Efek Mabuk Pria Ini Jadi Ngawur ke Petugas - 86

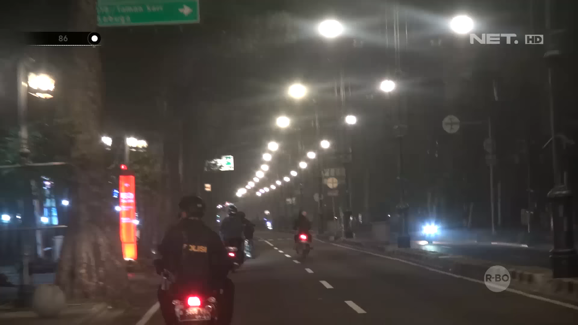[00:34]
Kami awali menyisir ke wilayah Jalan Insinyur Haji Juanda atau Jalan Dago. Kami pun melihat seorang pemuda.